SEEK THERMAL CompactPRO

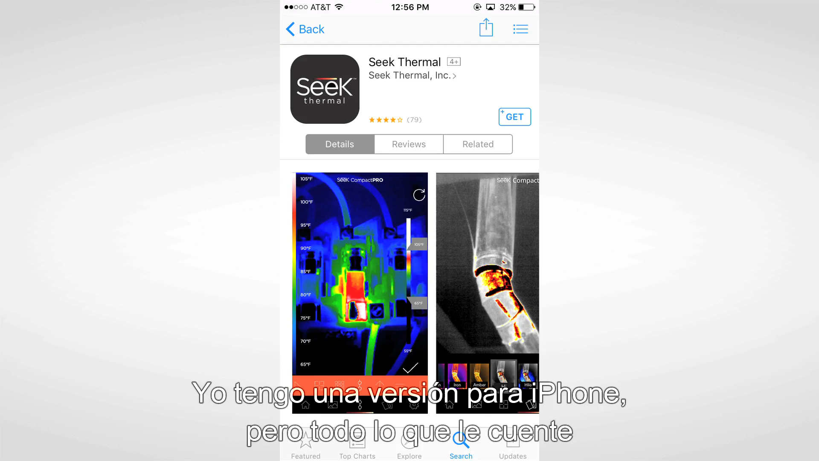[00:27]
So here I'm using an iPhone version, but everything I'm sharing with you here applies to Android devices as well.
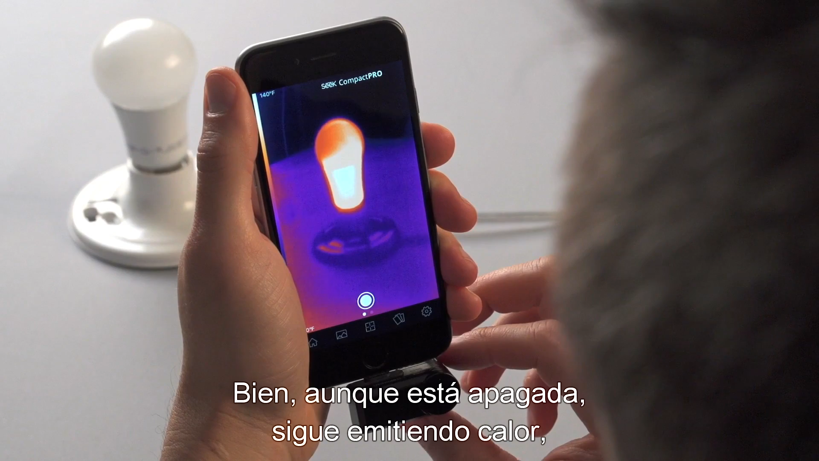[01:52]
So, even though this light is off, it's still emitting heat, which is why it's showing up on the screen here. Your Compact Pro will work day or night, indoors, outdoors, regardless of the settings that you're in.
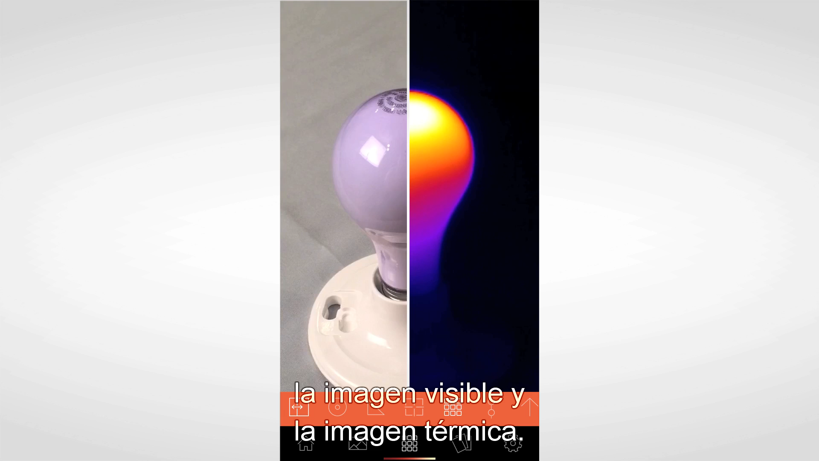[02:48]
Not all phones and cameras are the same.
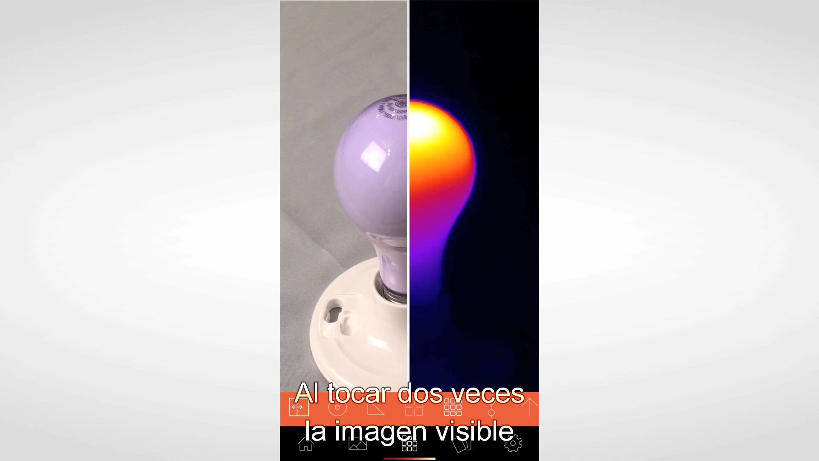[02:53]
By double tapping the visible image and then scaling appropriately,
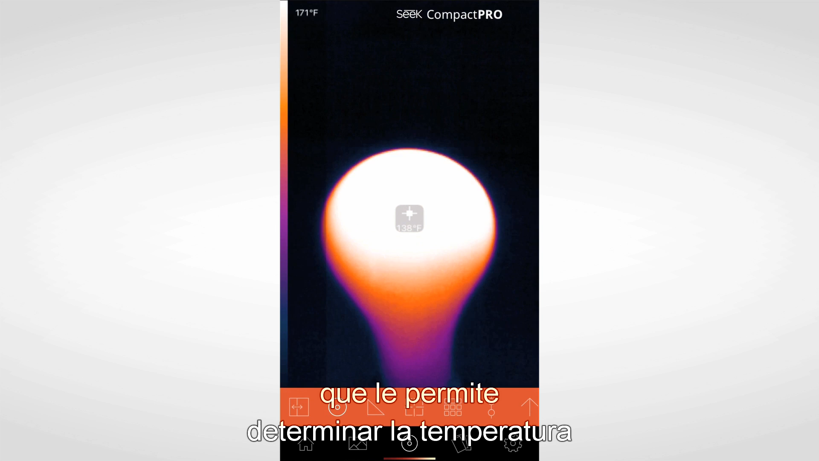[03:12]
On screen: spot 138°F, scale top 171°F
High-Low functions similar to Spot Mode, in that you'll notice that there's crosshairs on the screen.
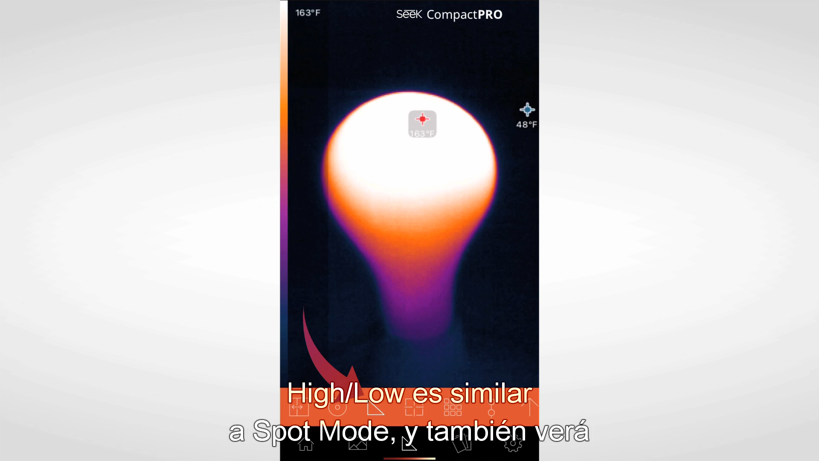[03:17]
On screen: scale top 163°F
This time, within High-Low, you have two crosshairs.
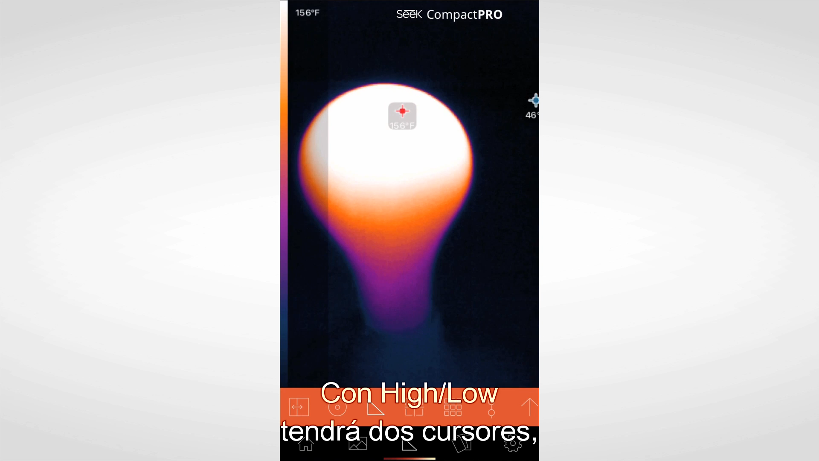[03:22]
One that identifies the highest temperature and the other that pinpoints the lowest.
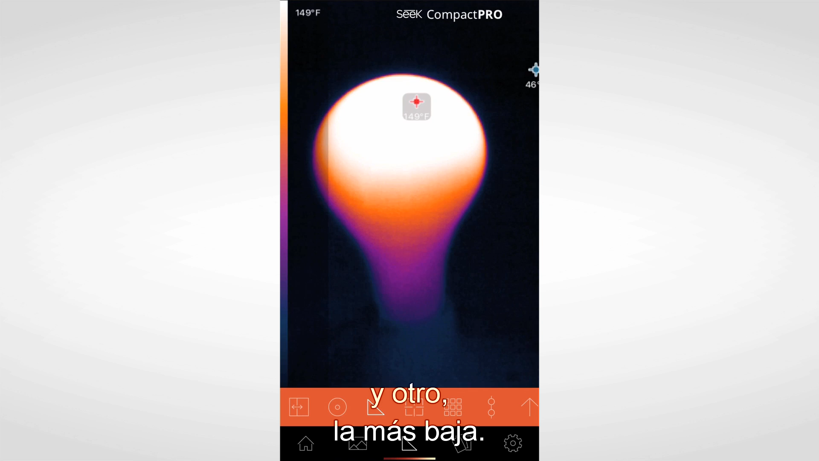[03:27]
On screen: scale top 149°F
Now let's move on to Normal Mode. Normal Mode is the default thermal mode within the app.
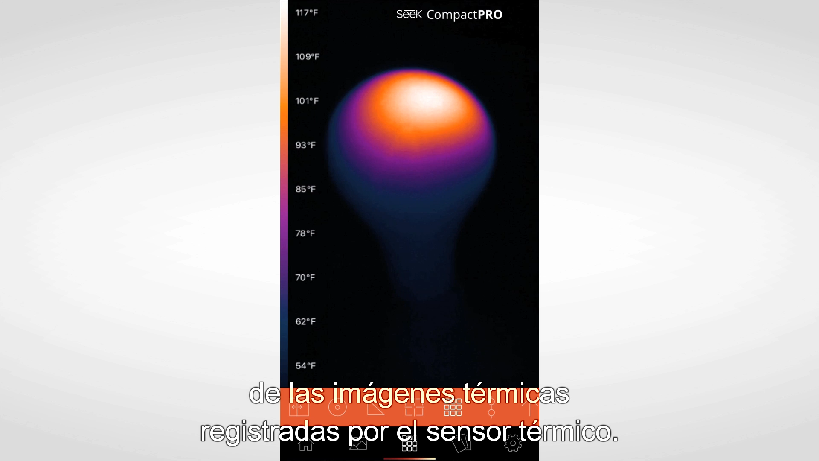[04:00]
On screen: scale top 117°F, scale bottom 54°F
It's the most accurate representation of the thermal imagery picked up by the thermal sensor. Thermal span and level is available for Compact Pro only and is used by more advanced thermal users.
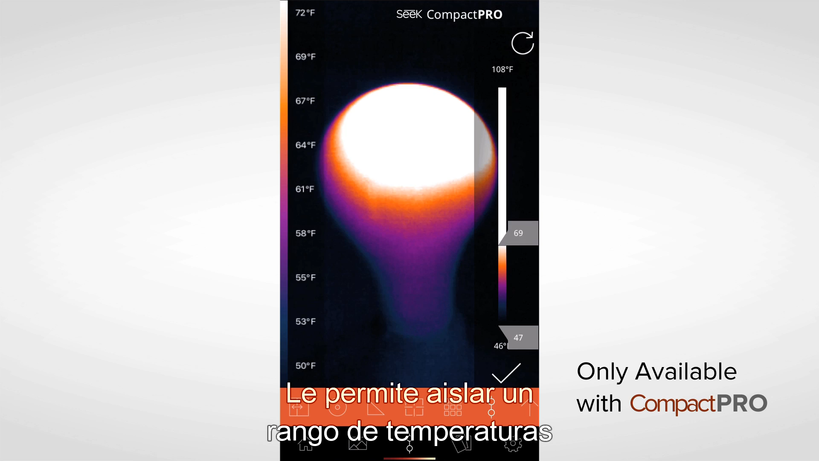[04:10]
On screen: scale top 72°F, scale bottom 50°F
It allows you to isolate a temperature range and stretch the color bar from the bottom of that range to the top of it, maximizing the thermal detail that the sensor picks up within that range.
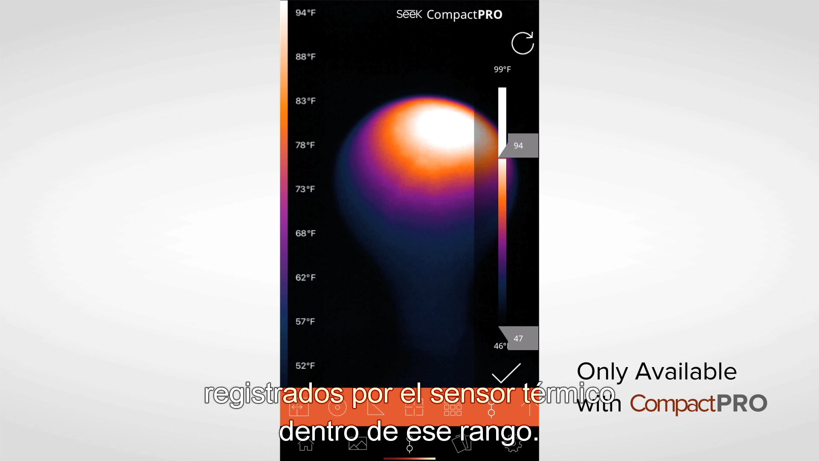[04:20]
On screen: scale top 94°F, scale bottom 52°F
Next up are the three threshold modes.
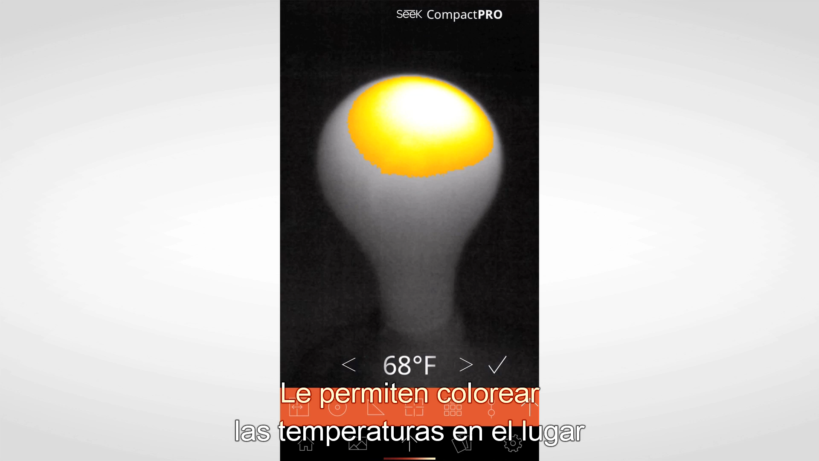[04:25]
They allow you to colorize temperatures of a scene that are either equal to,